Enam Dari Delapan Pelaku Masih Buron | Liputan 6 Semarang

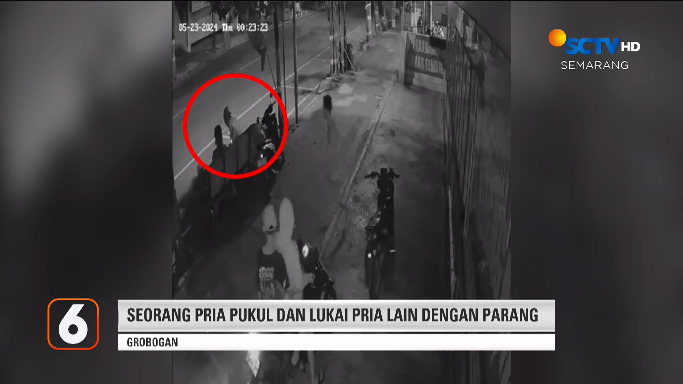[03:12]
Kamis diri hari, Sukma pria 23 tahun menghampiri lindu, 24 tahun di jalan R. Suprapto, Purwoda di Gerobogan. Sukma langsung memukuli lindu, namun dirinya terjatuh karena terperosok ke saluran air. Korban yang melihat pelaku terjatuh berusaha menyelamatkan diri. Namun saat lari, pelaku membaco korban hingga mengenai kepala.